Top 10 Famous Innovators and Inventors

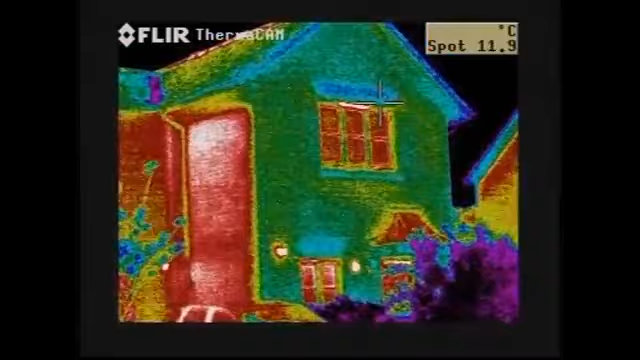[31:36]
On screen: spot 11.9°C
Since FLIRs use detection of thermal energy to create the picture assembled for the video output,
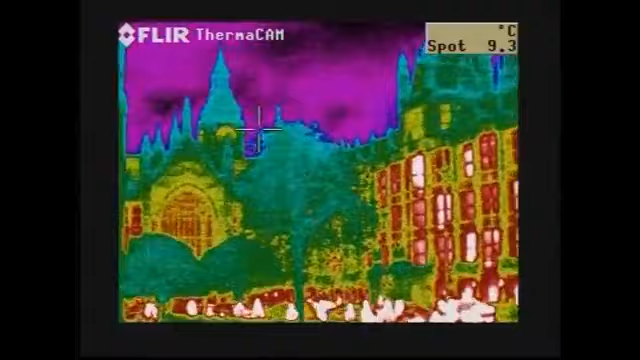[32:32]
On screen: spot 9.3°C
FLIR cameras can help heating experts to see heat loss from buildings and take steps to reduce greenhouse gas usage.
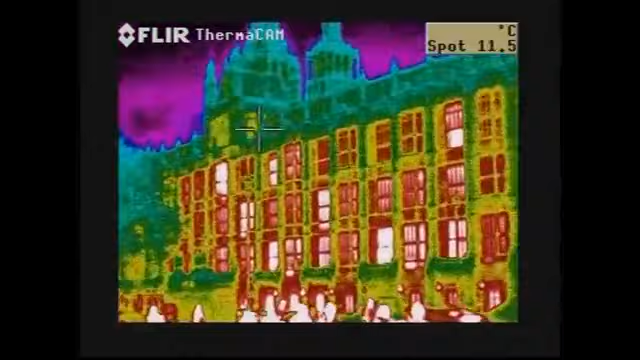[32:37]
On screen: spot 11.5°C
These thermal images show the heat loss from a public building.
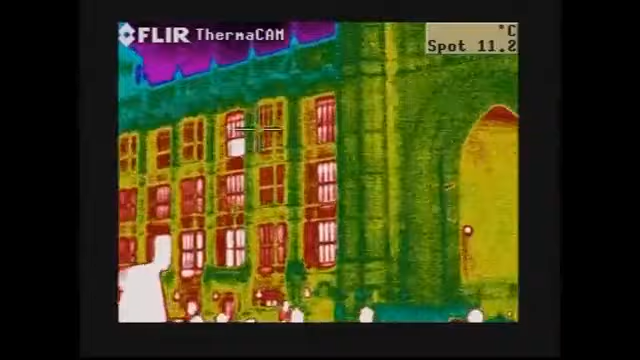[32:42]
On screen: spot 11.2°C
The white and red areas are where energy is escaping from this building, while the cooler colours, just as green and blue, show good insulation or sealing.
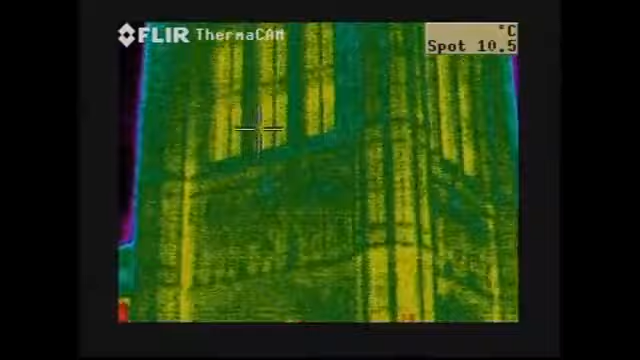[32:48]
On screen: spot 10.5°C
With thermal imaging,
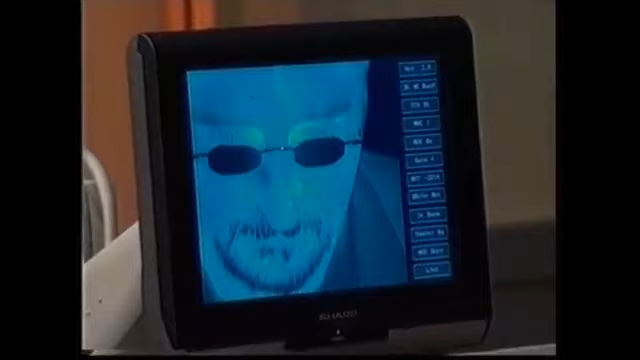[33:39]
In theory, blood should rush to the eye area of liars,
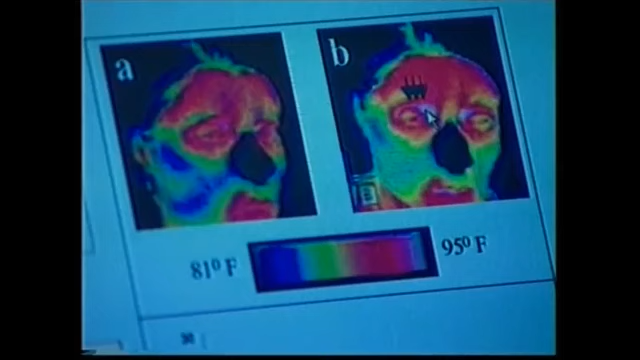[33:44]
On screen: scale top 95°F, scale bottom 81°F
researcher James Levine said, while the innocent remained coolly and calmly unaffected.
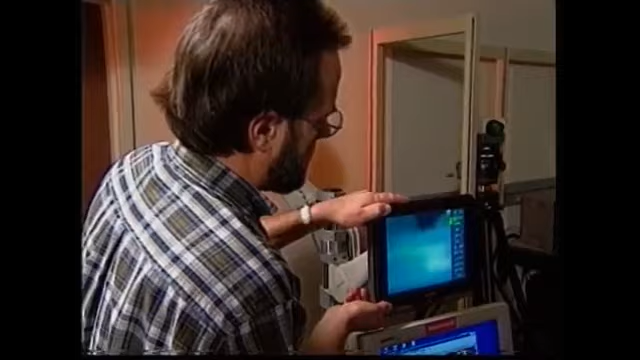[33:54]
Experiments, in which 20 people were randomly asked to stab a mannequin, rob it of $20 and then professed their innocence,
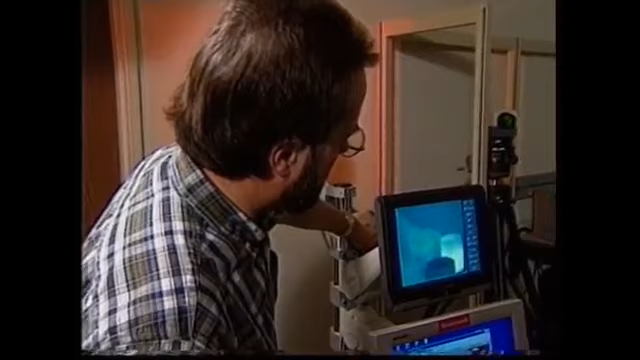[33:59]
showed the technique to be as effective as existing lie detector or polygraph tests.
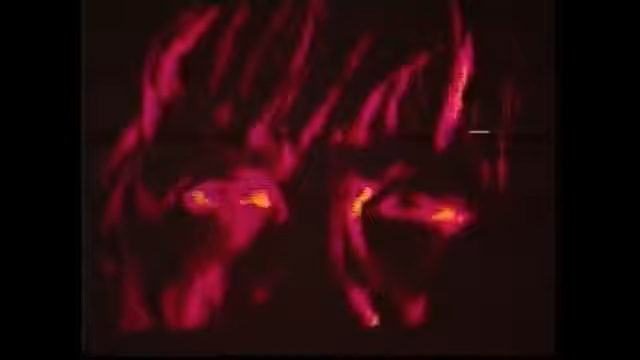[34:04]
The thermal camera correctly picked out 75% of the guilty individuals and 90% of the innocents,